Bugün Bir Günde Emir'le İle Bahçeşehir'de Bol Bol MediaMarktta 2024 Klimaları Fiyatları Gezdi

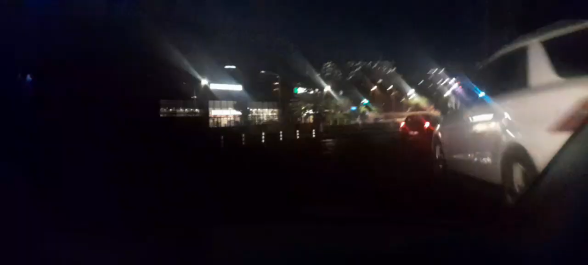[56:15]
Evet arkadaşlar, Bahçeşehir'den çıkıp Esenkent'in içerisine gireceğiz beyler arkadaşlar. Görmüş olduğunuz gibi yani arkadaşlar. Arkası var.